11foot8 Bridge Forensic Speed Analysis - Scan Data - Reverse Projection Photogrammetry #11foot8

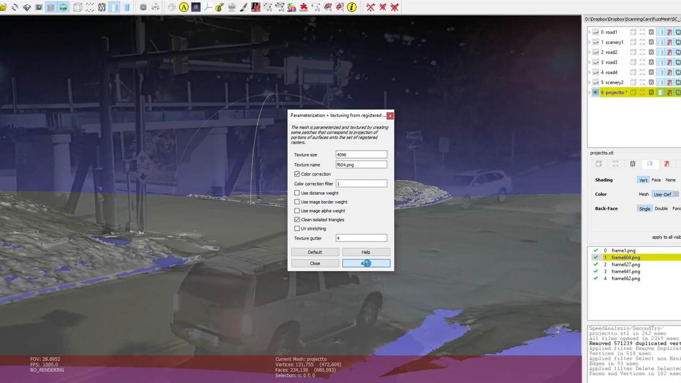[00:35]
However, for this particular video at least, there is an easier way to calculate its speed. As I'm working through this procedure, see if you can find that easier way.
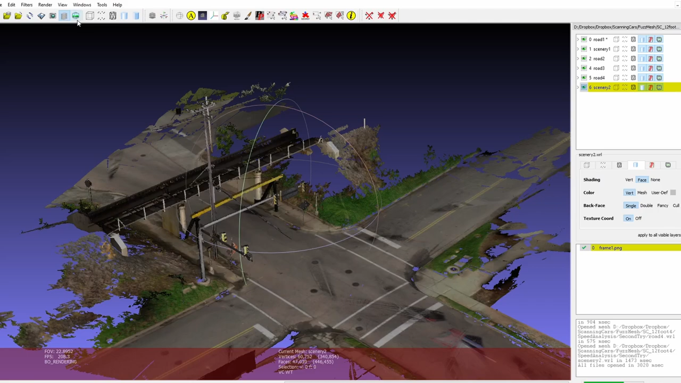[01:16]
MeshLab has a good procedure for camera matching.
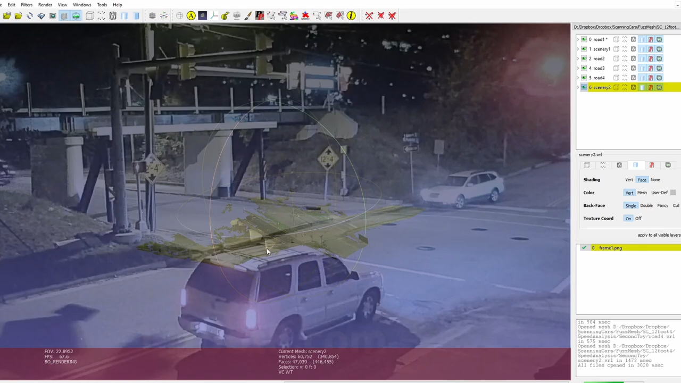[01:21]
I'm going to pick four points in the scan data and then their corresponding points in the image. With that, it should be able to solve for the camera position.
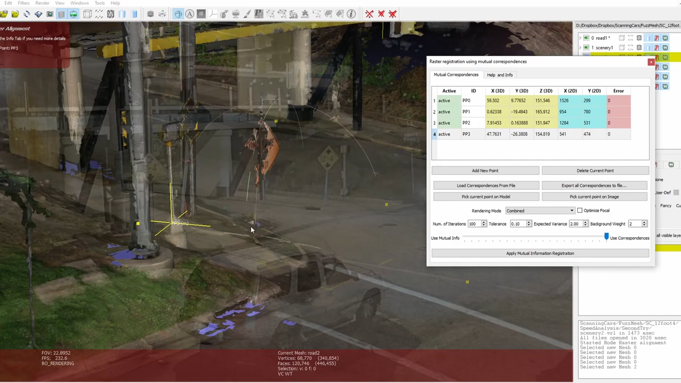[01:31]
It's important that these points are not in a straight line and it helps if they are not all in the same area and also not near the edges of the frame as that is where the most lens distortion usually is.
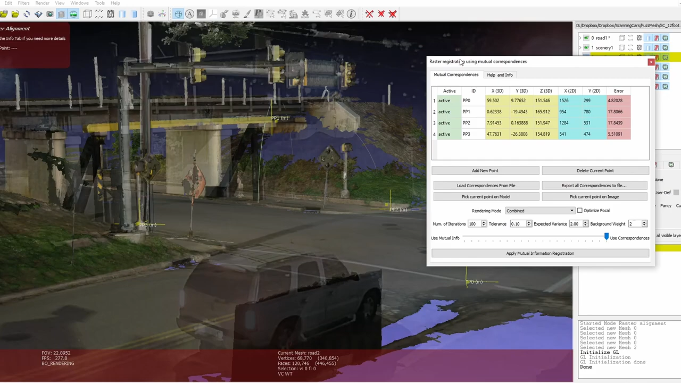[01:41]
With four points correlated, I get MeshLab to solve it and this is what it got. The errors are in pixels and are way too large and that is because it did not solve for the focal length.
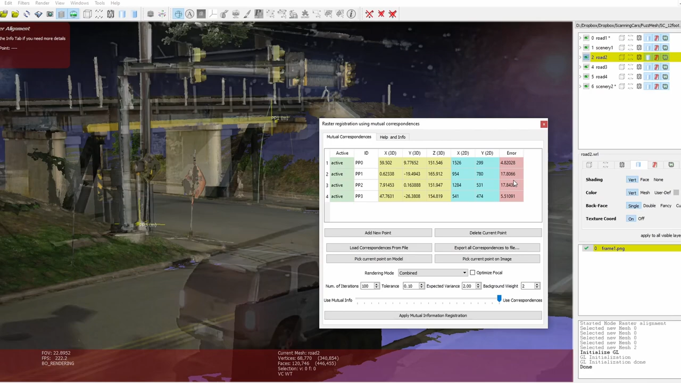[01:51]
I like to do this manually, adjusting and then resolving it to see if the error goes down. I increased the focal length and got this result with much smaller errors. Using the mouse field changes the transparency of the image and shows that the result is good.
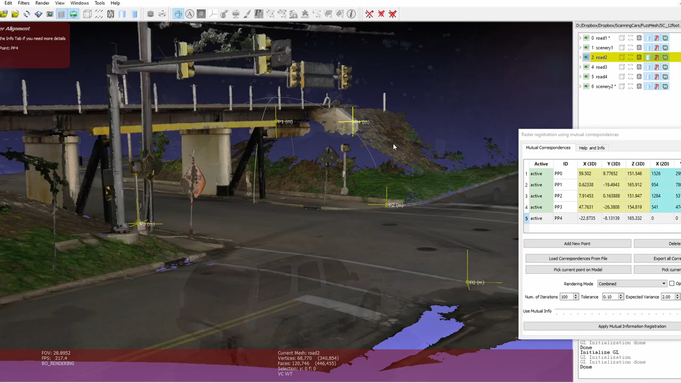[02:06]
However, there is some misalignment in this bridge support, so I added another point there to improve the results.
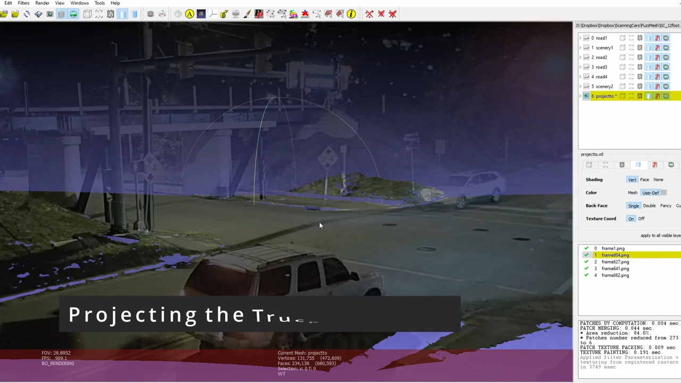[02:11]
Using MeshLab in this camera position allows me to project the image onto the scan data, which will give me the position of the truck on the scene.
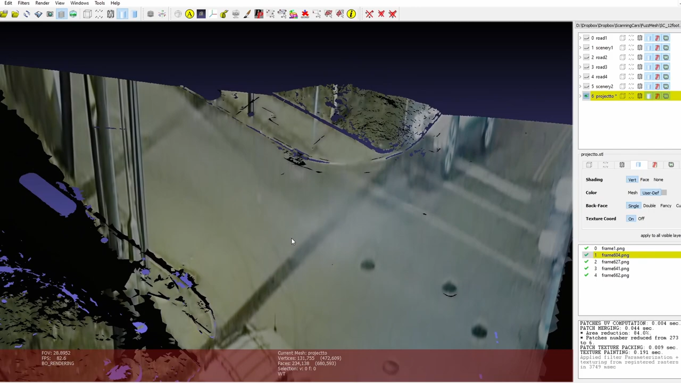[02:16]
Now I need to pick the best frames from the video to project. I select four of them.
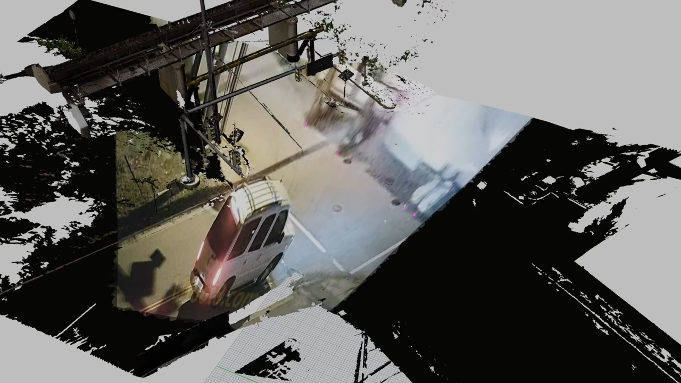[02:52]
I then take these frames and project them onto the scanned data, then import those results into Rhino where I can take some measurements.
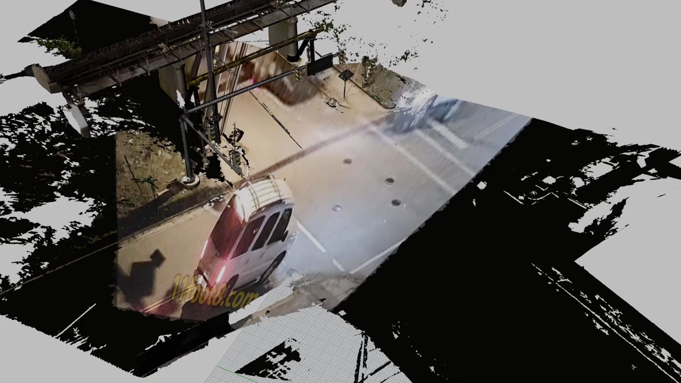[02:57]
Here is the first projected frame, in which I will mark the position of the front tire as front.
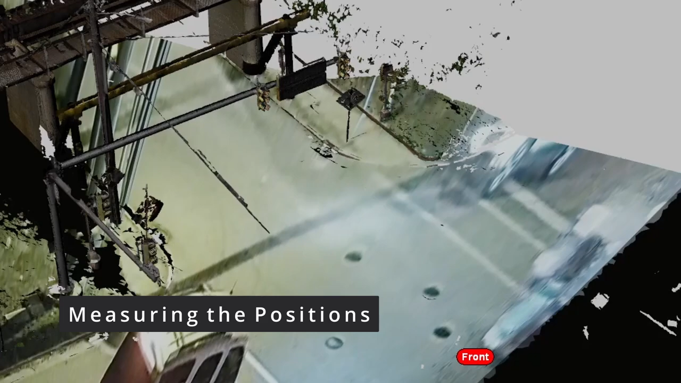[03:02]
The second frame, I will mark the front, rear, and trailer tires.
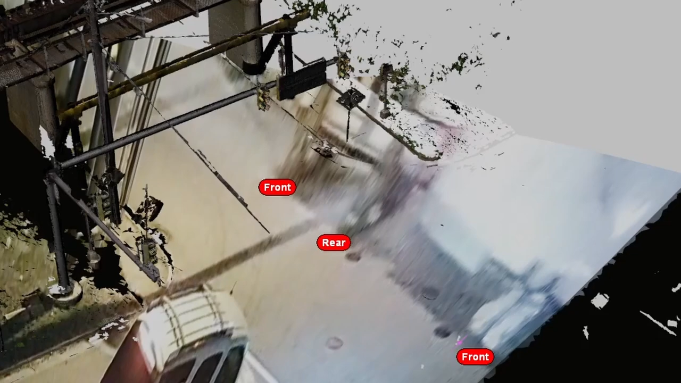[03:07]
The third frame, the same thing. And the last frame, I'll mark the trailer tires one last time.
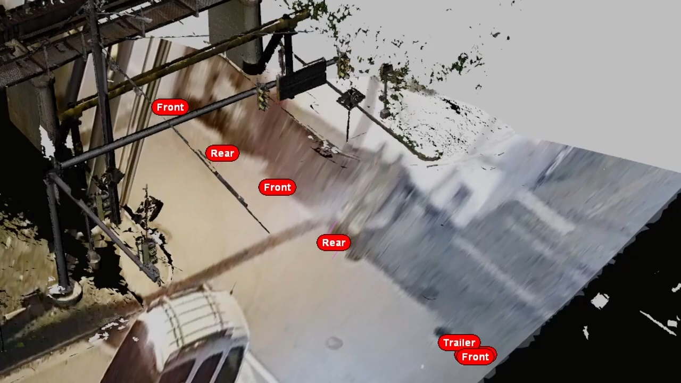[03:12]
Next, I'll measure the distances and put those in a spreadsheet.